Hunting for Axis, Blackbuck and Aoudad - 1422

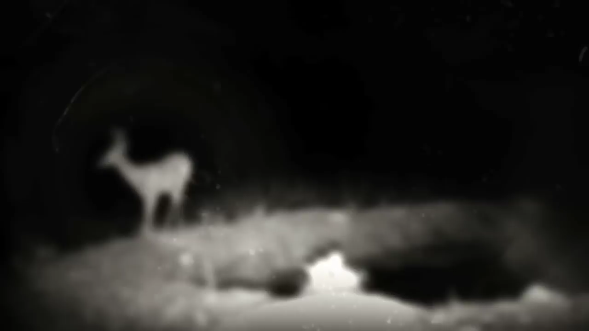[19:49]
Retina low-light sensitivity captures stunning nighttime imagery out to 100 feet.